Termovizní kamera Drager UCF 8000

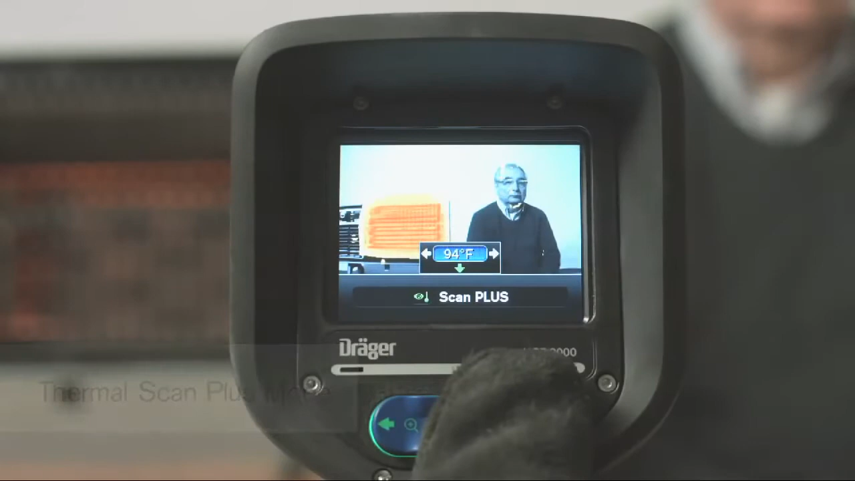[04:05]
On screen: spot 94°F
This feature allows you to clearly identify all objects in the room and highlight areas that are above a set temperature. Like all optical cameras, operation in thermal scan mode requires visible light to fully function.
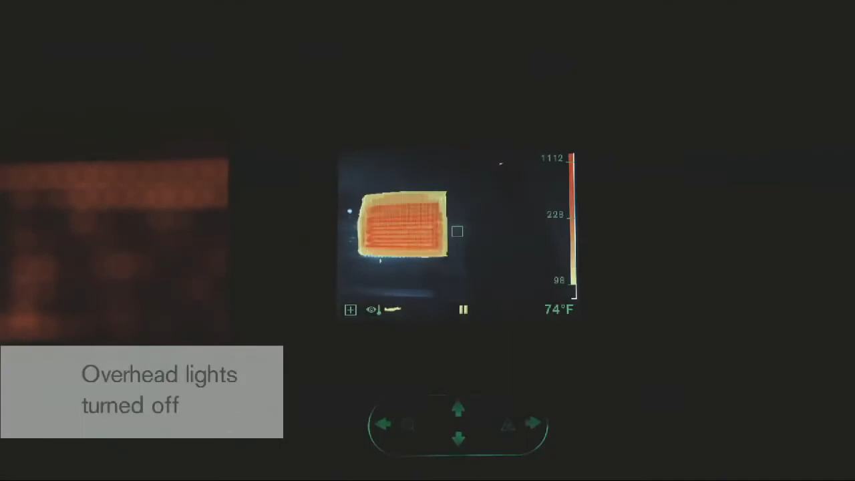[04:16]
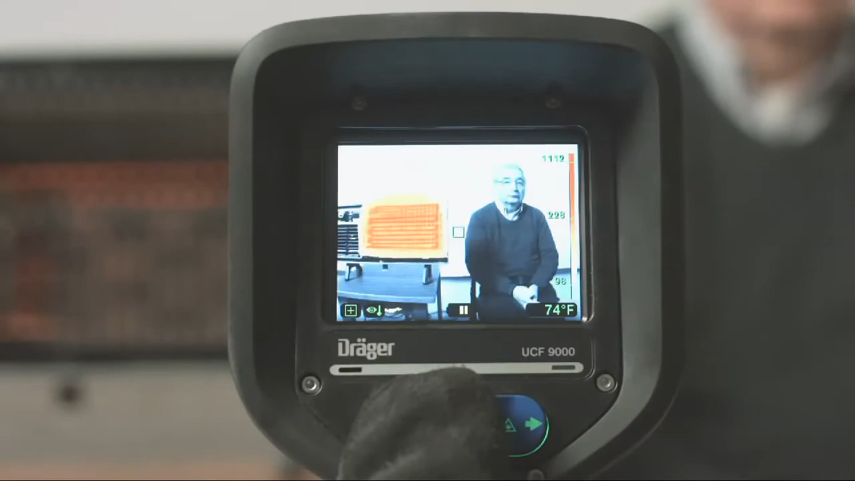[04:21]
On screen: spot 74°F
This mode is helpful during smell of smoke response calls, overhaul, size up, and more. This feature is again only available on the UCF 9000 model.